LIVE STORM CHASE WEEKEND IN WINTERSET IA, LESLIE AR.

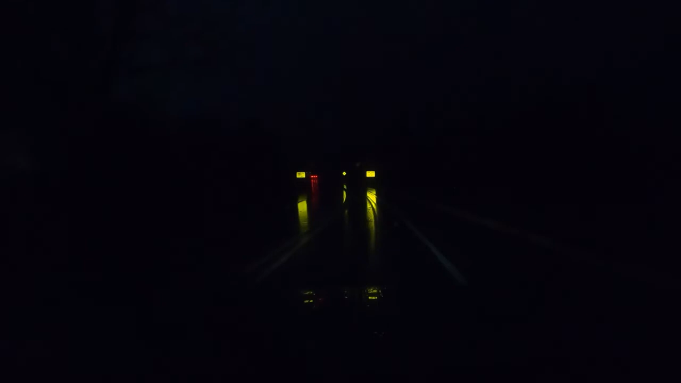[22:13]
So I'm safe. I'm in a safe spot. So the danger is over for the moment. But the real danger is going to be right up here. You're watching live continuous coverage. Actually, it's right here. Here's the wind. Here it is.